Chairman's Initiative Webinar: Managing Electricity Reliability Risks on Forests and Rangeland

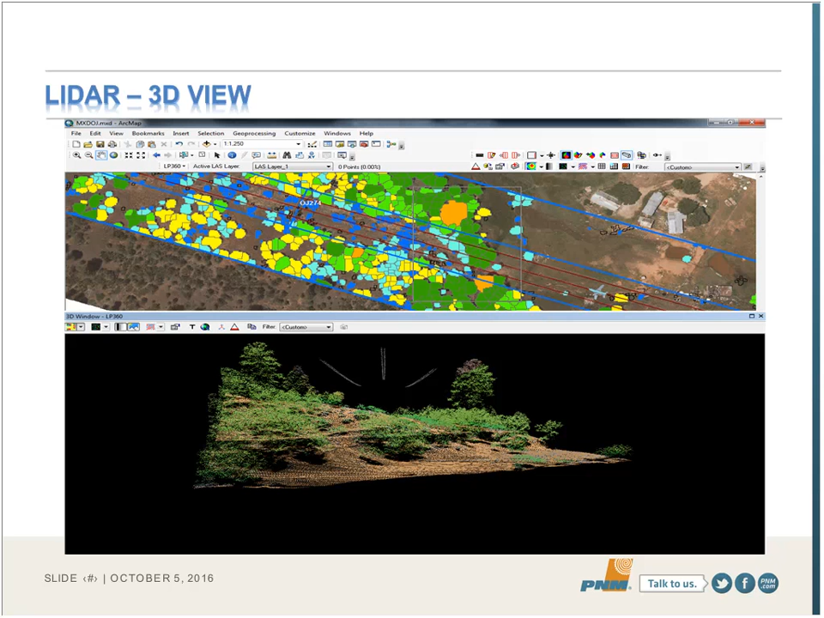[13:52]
And the part of the crown that actually would have touched the conductor is shaded in a slightly darker color there, kind of a reddish-brown color. That same tree is identified in the top part of that slide in the orangish color. That's the way we identified those trees of concern on our patrol. Next slide. Here's another view. You can see a closer view of the polygon on the top part of the slide in the orangish color. And then the bottom slide is the kind of a profile view using the point cloud of that same tree. There's also a measurement taken there that shows us exactly how close that particular part of that tree is to the conductor.